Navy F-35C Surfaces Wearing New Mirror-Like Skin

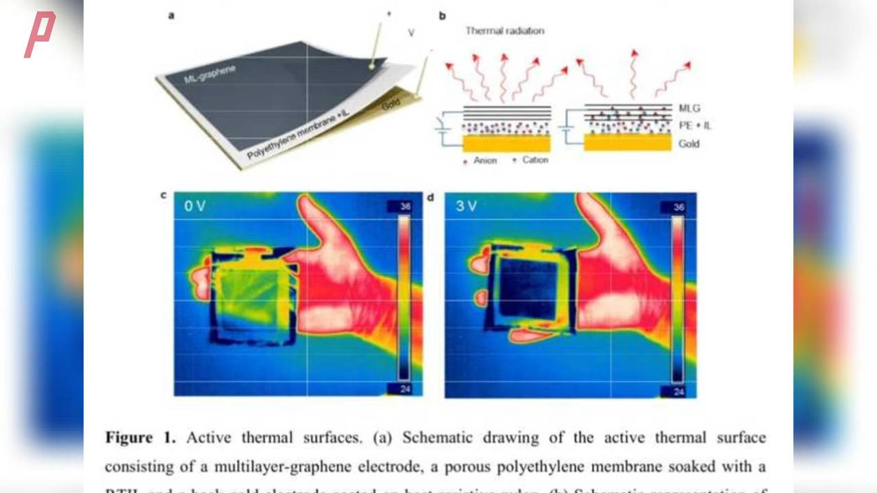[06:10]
The Warzone's report on the F-35C mirrored coating includes an interesting reply.
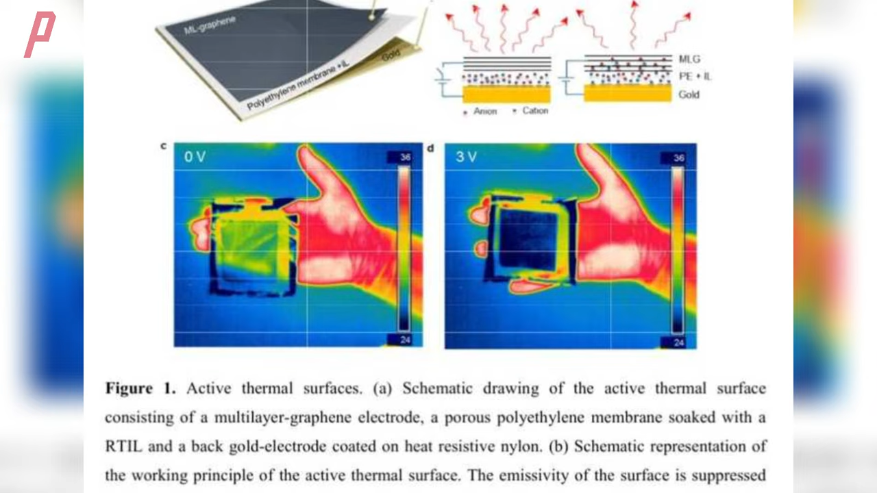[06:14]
It mentions an active thermal radiation suppression film that can achieve infrared stealth.
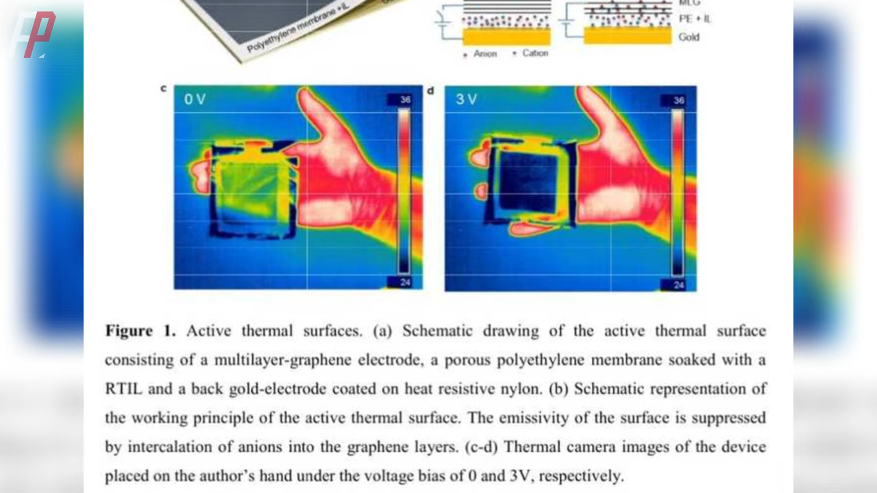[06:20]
Both the Russian and Ukrainian militaries have showcased such materials during the conflict in Ukraine.